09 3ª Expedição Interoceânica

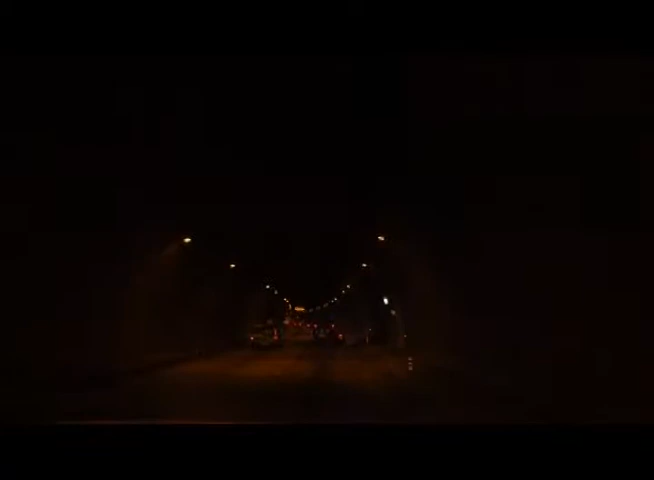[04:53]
Mas não demorou muito e chegou um grande congestionamento.
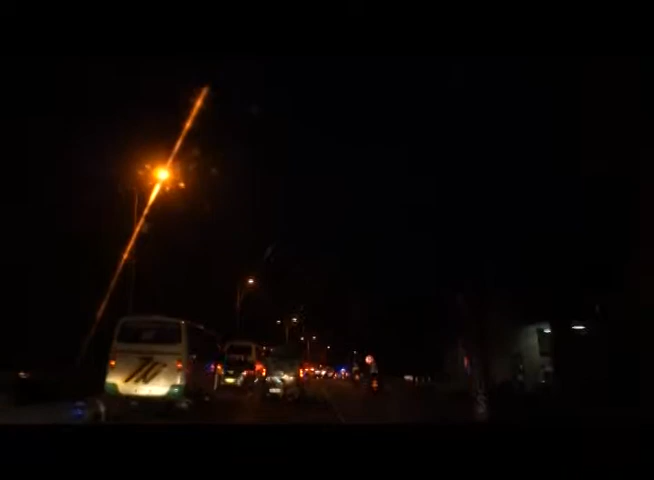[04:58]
Coisa de cidade grande.
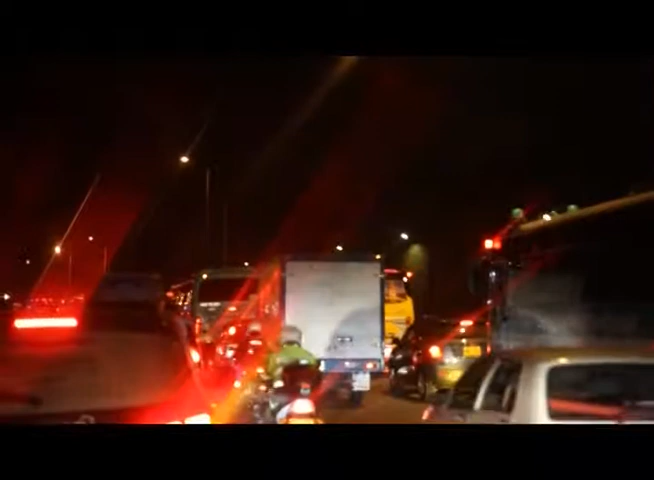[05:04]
É um trânsito muito intenso que a gente pegou agora.